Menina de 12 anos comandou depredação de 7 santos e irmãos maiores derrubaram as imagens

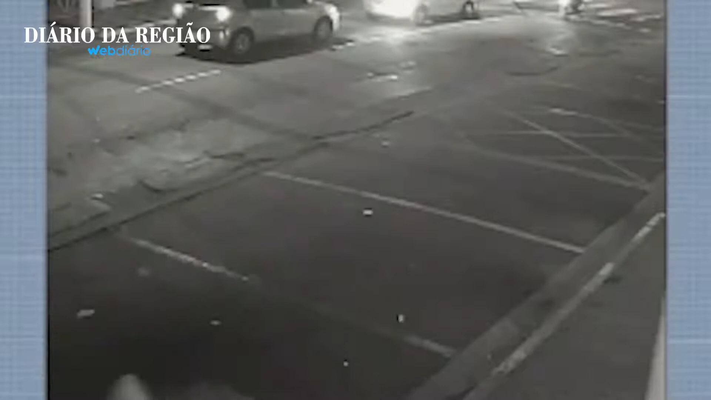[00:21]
Em seguida, o padre Amaury Badio corre na mesma direção após ouvir os barulhos.